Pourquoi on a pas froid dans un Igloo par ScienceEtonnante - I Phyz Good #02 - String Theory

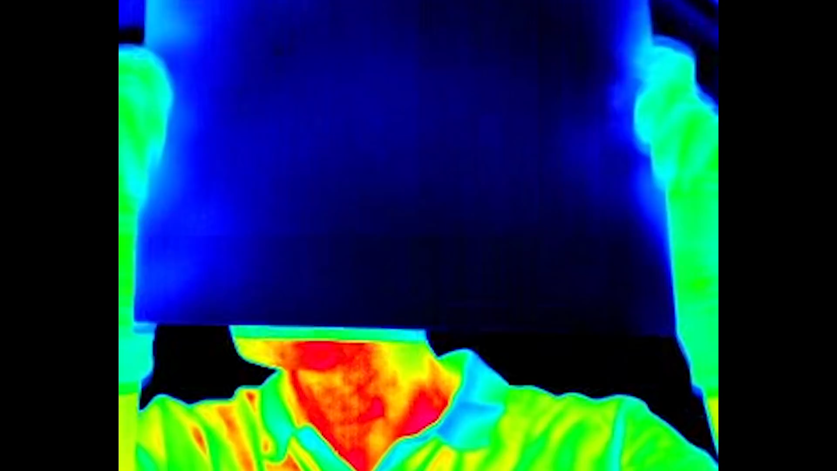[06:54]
C'est possible parce que la lumière visible et les rayons infrarouges sont tous les deux des ondes électromagnétiques.